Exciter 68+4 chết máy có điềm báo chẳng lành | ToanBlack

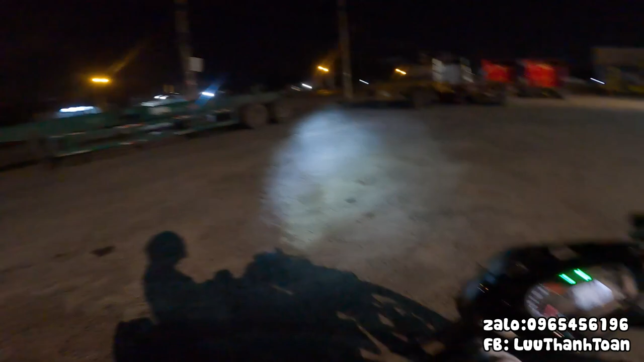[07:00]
Thì hôm nay á, đây để mình tắt máy thử nha, mình để lại xem được không, đừng để lại xem được không,
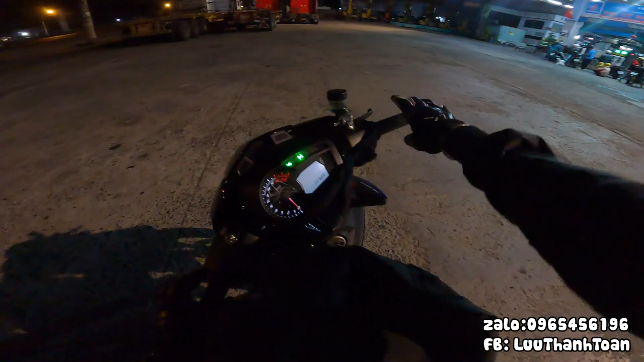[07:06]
tại vì hiện tại là cái bình của mình nó bị hết hay là bị hư gì đó, hay là do mình lên cái đèn này nó hao bình thì mình không có rành rồi đó, thấy không, nó bị hư bình rồi, giờ chỉ có xoay bánh thôi. Lại ơi, hư bình rồi lại ơi. Thì bây giờ là mình chỉ có xoay bánh thôi. Đó, hạn chế tới đó, hạn chế tốt nhất, hạn chế nhất là cái việc mà tắt máy. Hơi xui một xíu nhưng không sao.